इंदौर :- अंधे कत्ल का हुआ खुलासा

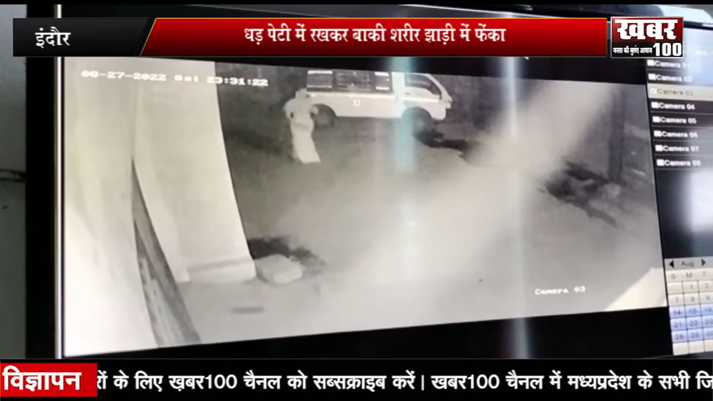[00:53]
थी पुलिस ने आसपास लगे CCTV फुटेज खंगाले के बाद मौके पर पहुची और